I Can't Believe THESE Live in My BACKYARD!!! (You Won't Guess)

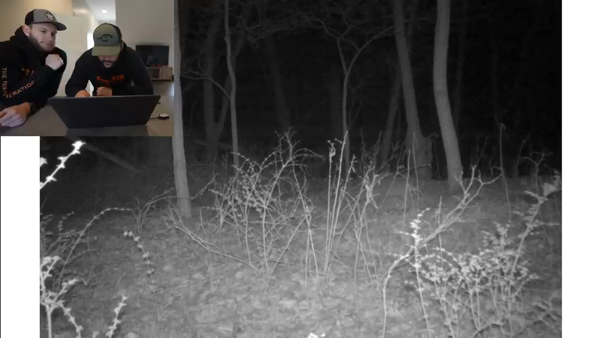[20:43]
Oh, something's. Oh, is that running? Right there. You see him? Oh. I think it's right here. Oh, is that? That might be a coyote. I think that was. Was that a coyote? Did you see him? Yeah. It's gotta be a coyote. Yeah. That's gotta be a coyote. Go to that next picture again. To the back. Right there. It's kind of small. Maybe. Yeah, it's pretty low to the ground. I can't tell. Is it a fox? I don't know. It might be a bobcat. Oh, you see that little guy? Oh, a little possum. Yeah. There he is. Let's see.
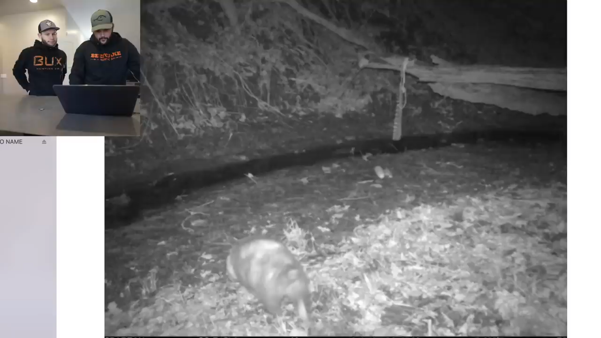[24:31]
Classic. There's Ricky. Watching those ribs. I'm watching the corn. The corn moved a little. And he's gone back with the possum. Ricky's out. What's he doing? We could have trapped him so easily. Let's see what he's thinking. He's sniffing. He's a sniffing thing. Really? All right. Corn is still there. The ribs are still there. So I'm like, what are they eating? And they're not eating the corn or the rib.
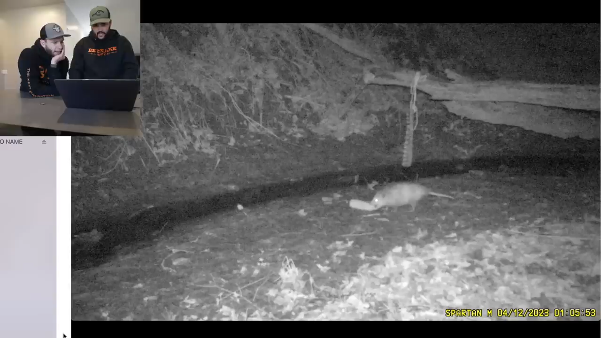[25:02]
Oh, he was eating it. He was eating it. It in his mouth. Oh, he's taking it. The possum. He's he's about that cob life. Yeah. He looks like a cob guy. All right, more possum. Oh, he took it. He stole it. He stole it. What? He stole it's it. It's gone. Oh, he took it. See you later. I told you he knows how to use a cob. Yeah. Look at that. Well, that's a deer. Deer. Okay, more deer. Oh, yeah.
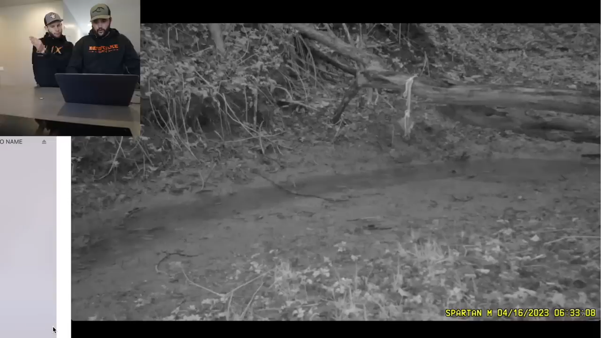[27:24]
That's 6 in the morning. Yeah, I don't think the video didn't catch it. That's a coyote. More vulture. He's back.
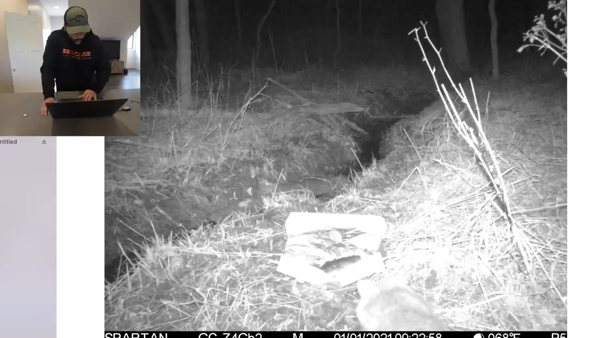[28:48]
Oh my god, no way. That's a beaver, isn't it? Hang on. Yes! He's gonna dam up that creek.
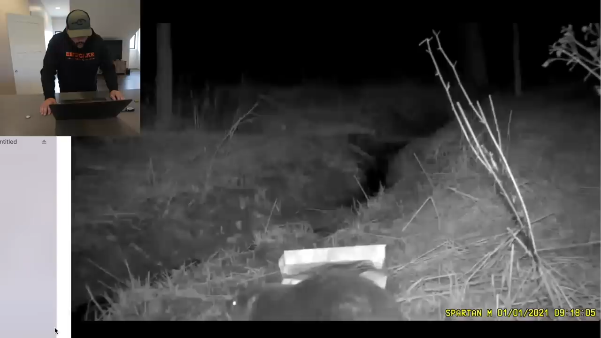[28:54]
Dude, giant beaver. Eating the donuts. Well, he's actually not eating them, he's just sitting there. There's a huge furry beaver. Oh, no way. More, and then raccoons, bunch of raccoons. Oh, is that a daytime?
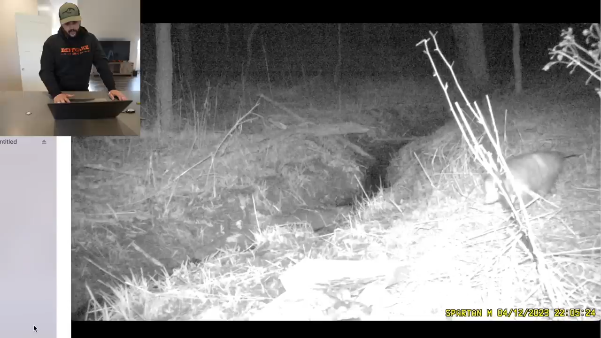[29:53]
That might be the fattest possum I've ever seen. That thing's thick. Oh yeah, the possum found the donut. Oh, he's got a donut in his mouth. Oh, he's just munching on a donut. He's just, a whole donut. He's munching. Holy smokes. He's, look at him sniffing, he can't see shit. He's just sniffing. He says, donuts? Are you blind? There's a box of them.
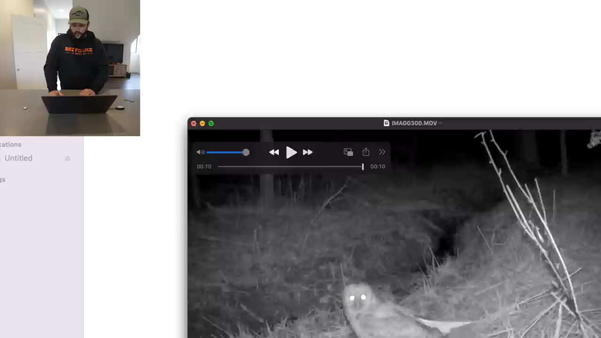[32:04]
All right, so we got an owl. Dude, the variety. We can't do anything with the owl, but the variety of critters we've seen in 3 days on this property is mind-blowing.